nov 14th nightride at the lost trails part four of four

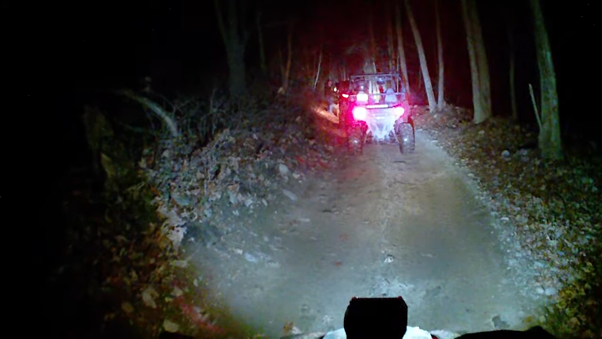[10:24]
Guy jumped out of his UTV back here. We're not moving yet.